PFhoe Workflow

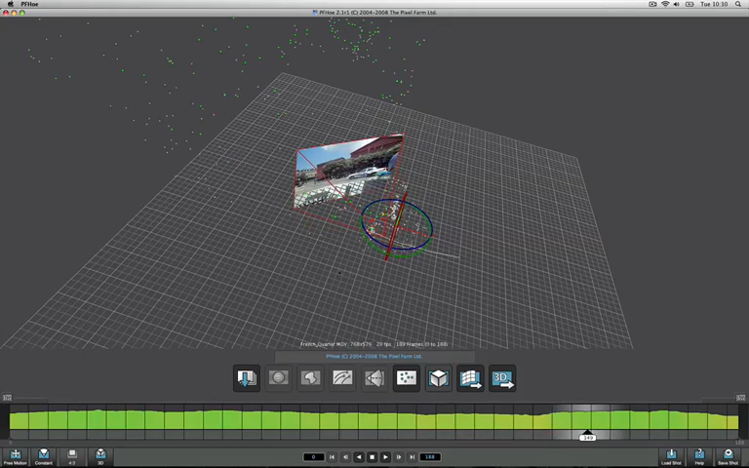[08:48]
sure that your scene orientation makes sense relative to the point cloud and the camera.